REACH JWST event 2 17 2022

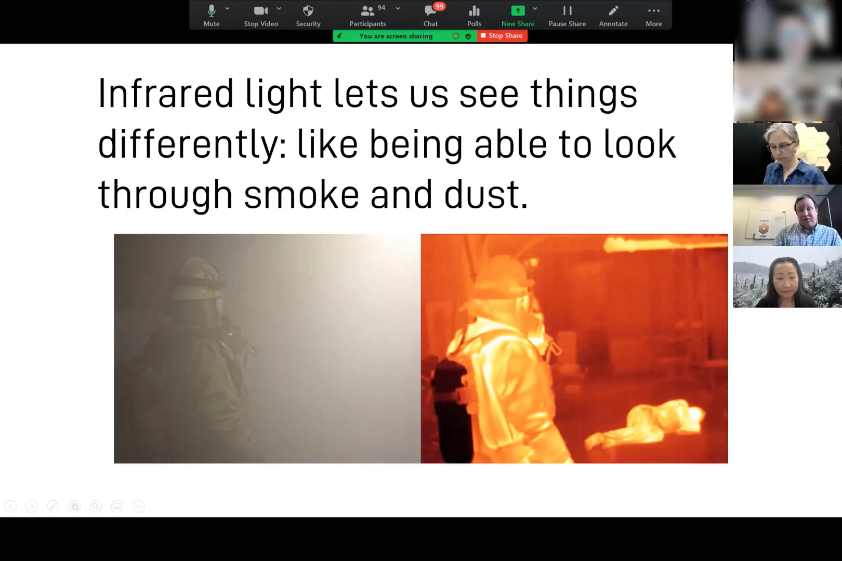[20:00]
You can see a person who's also hot because, you know, people have a body temperature. So you can, infrared lets us see through smoke and dust, lets us see things differently. So this is going to look at, in particular, exoplanets and let us see deeper into their atmospheres.